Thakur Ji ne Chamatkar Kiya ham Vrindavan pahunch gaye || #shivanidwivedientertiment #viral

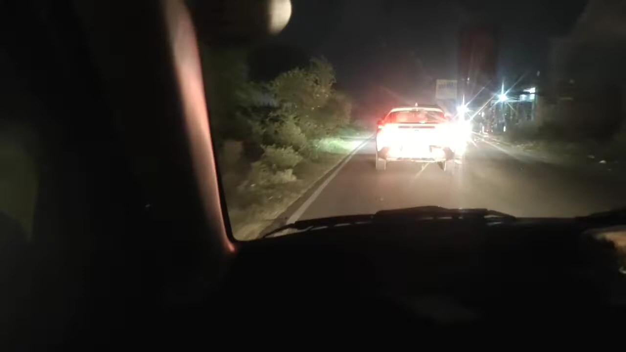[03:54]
हम लोग हाईवे से उतर गए हैं और पास से दस में हम लोग व्रिंदावन बियारी जी के पास पहुंच जाएंगे बस पहुंचने वाले फ्रेंड छे गलो मीटर बचाएं यहां से परिक्रमा